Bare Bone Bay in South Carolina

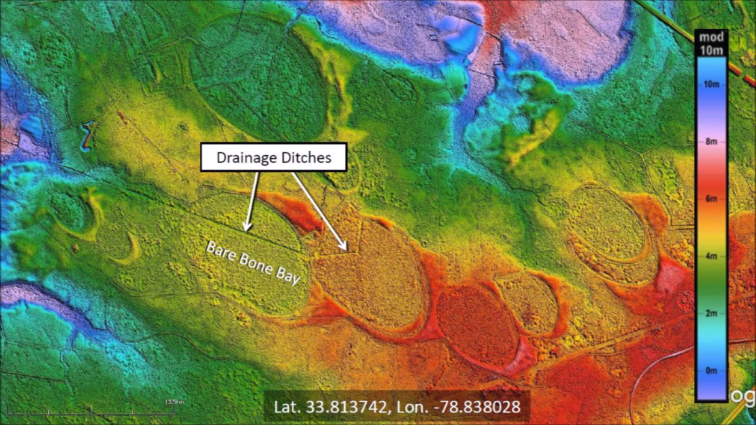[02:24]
Draining the bays makes the land available for cultivation of crops and for urban development. Barebone Bay has a draining trench leading toward a stream to its west. This particular landscape has many examples of overlapping bays, which are evidence of multiple impacts by the glacier ice boulders that
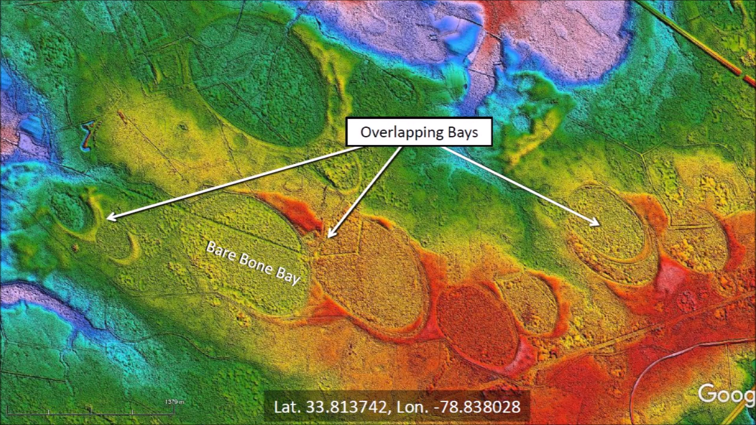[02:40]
wherein they eject a curtain of an extraterrestrial impact on the Laurentide Ice Sheet. We will discuss some of these in detail. Here we see two cases of a one-two punch. The first impact makes a bay with a broad rim and then a second impact adjacent to the first one overlays a portion of the first rim. The second impact makes a crescent-shaped indentation in the first rim.
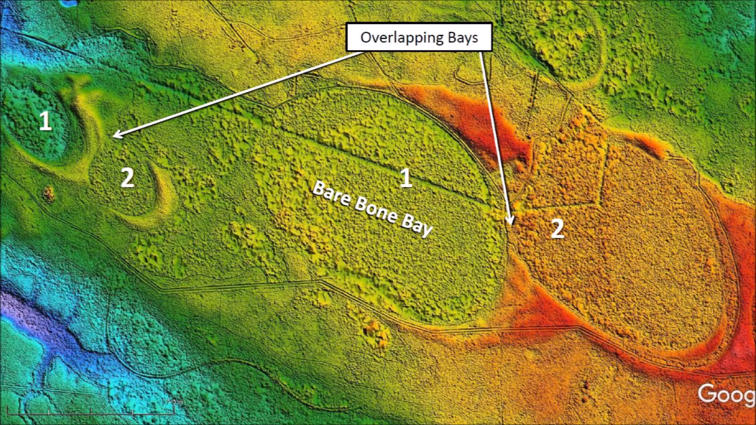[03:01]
There are also bays that completely overlap each other. This happens when the ballistic trajectories of the ice projectiles have slightly different launch angles but the same range.
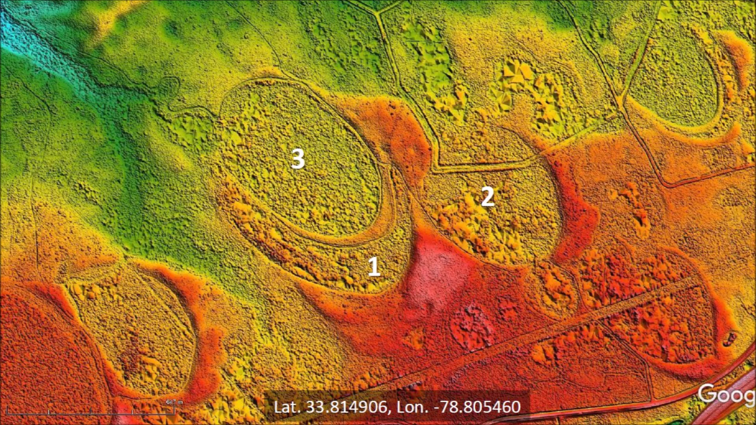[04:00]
2. That is possible. There are many mysteries about the Carolina Bays that will always remain unsolved. The pictures of adjacent experimental impacts illustrate the mechanism by which overlapping bays are created.
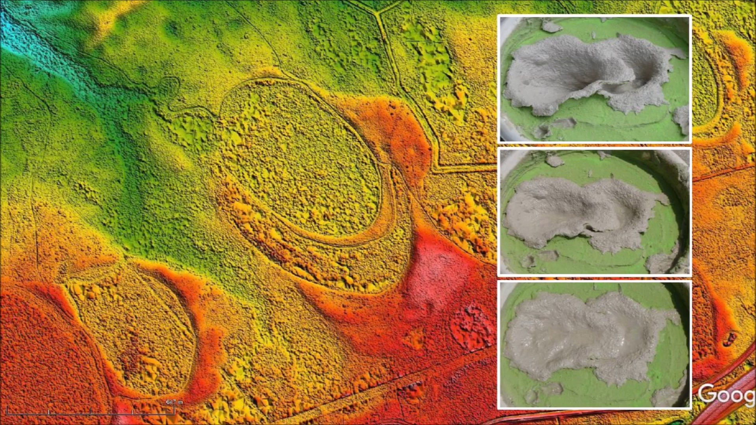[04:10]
Viscous relaxation reduces the depth of the inclined conical cavities and creates the overlapping shallow elliptical bays. Old State Highway 90 goes along the rim of Barebone Bay.
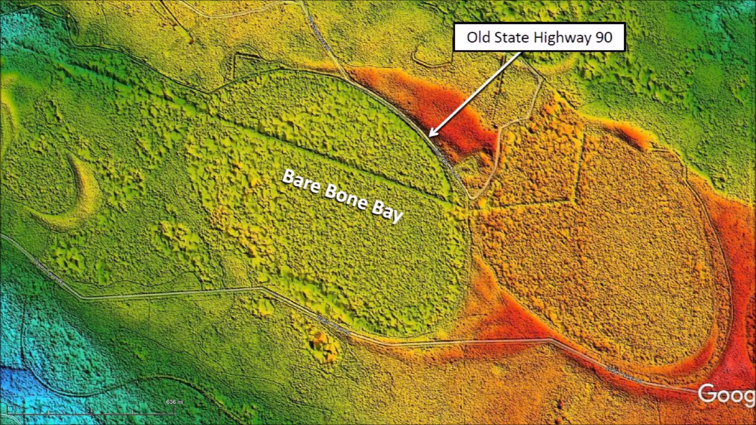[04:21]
When I first went exploring the Carolina Bays in 2014, I remember thinking, how convenient. With these roads, it should be very easy to explore the Carolina Bays. The reality was very different.